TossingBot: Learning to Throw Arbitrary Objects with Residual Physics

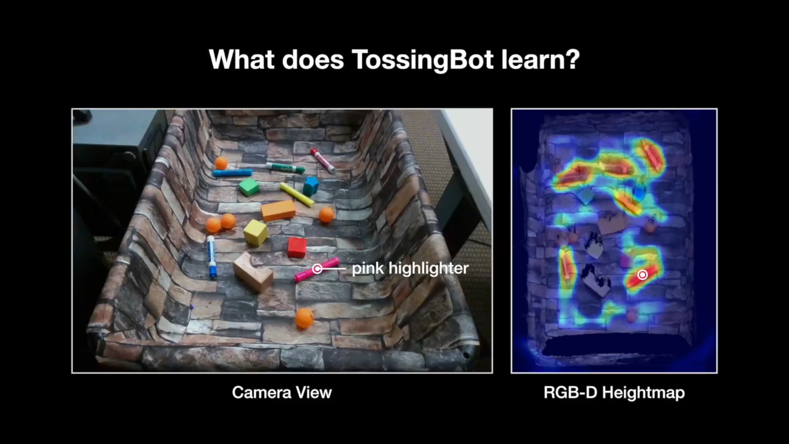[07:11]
In a similar fashion, we select a query pixel on a pink highlighter and visualise the most similar pixels in feature space. Once again, the visualisation localises all other highlighters and expoerase markers, which share similar shapes and mass, but do not share colour textures. These observations suggest that TossingBot likely learns to rely more on geometric cues, such as shape, to learn grasping and throwing. It is also possible that the learned features reflect second-order attributes, such as physical properties, which can influence how the objects should be thrown.
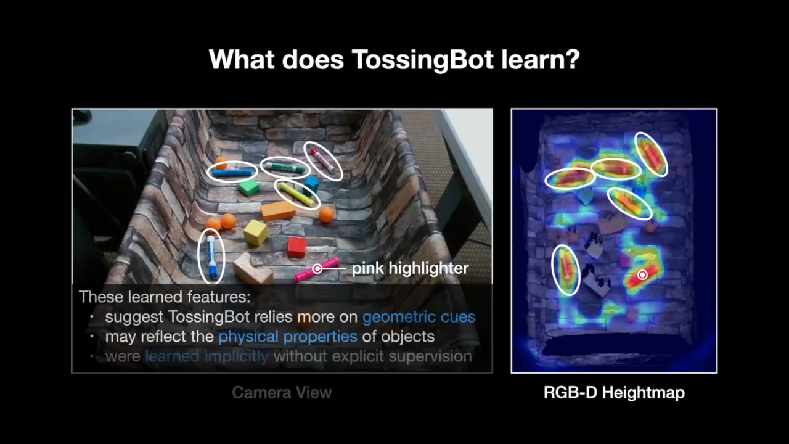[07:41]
These emerging features were learned implicitly from scratch, without any explicit supervision. We also provide analysis in simulation with a set of training and testing objects.